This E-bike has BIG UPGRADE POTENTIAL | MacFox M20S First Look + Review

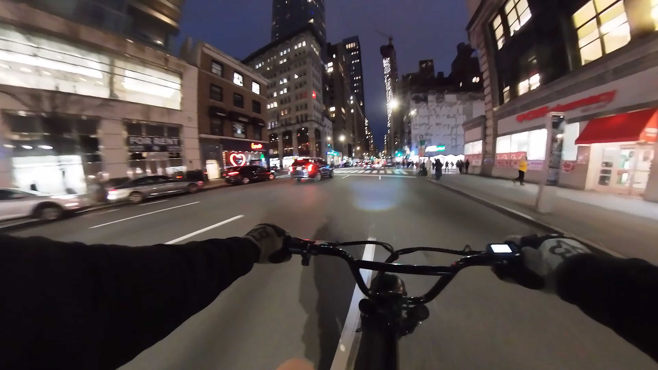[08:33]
look at this look i'm gonna hit this pothole at like 19 miles an hour oh yeah that suspension travels real nice oh yeah the brakes feel real nice too um they are cable brakes but they do function they do work i mean this bike is great i mean it's it's pretty like bare bones when it comes to the uh the look of it but there's a lot of options for upgrades you know if you want to either upgrade motor upgrade battery you know even